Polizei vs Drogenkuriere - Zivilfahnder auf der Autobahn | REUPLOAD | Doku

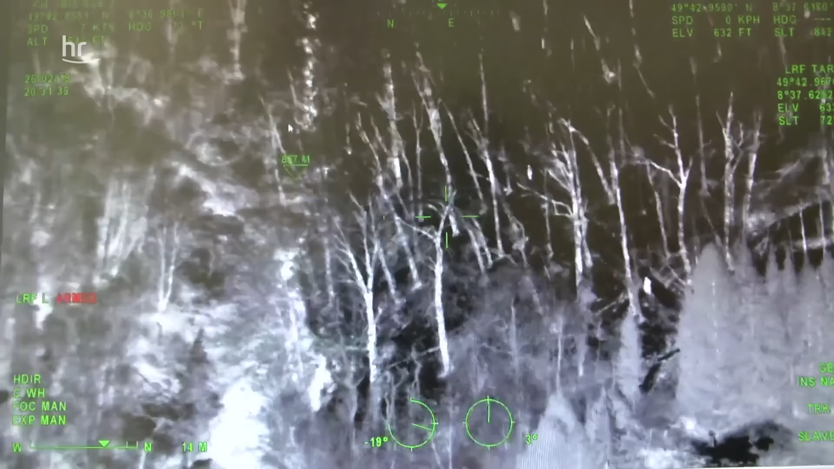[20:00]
Und hier unten in dem Bachlauf, da verstecken sich die Täter.
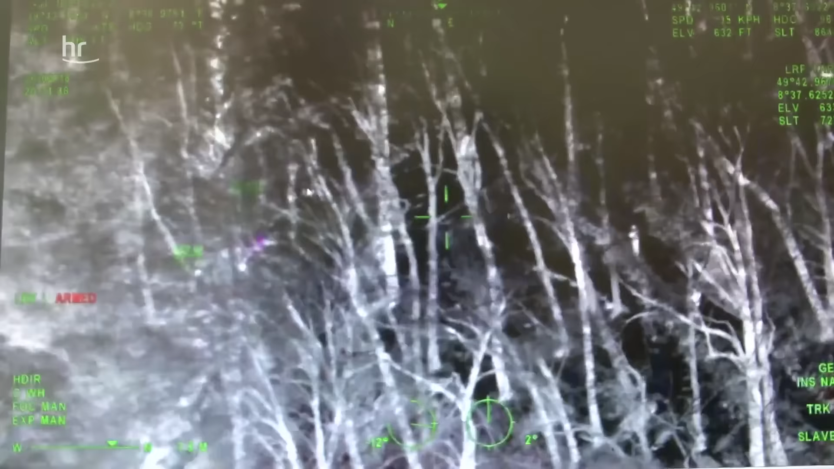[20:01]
In dem Fall waren es zwei Kosovoalbahner, die beide in Deutschland Straftaten begangen hatten.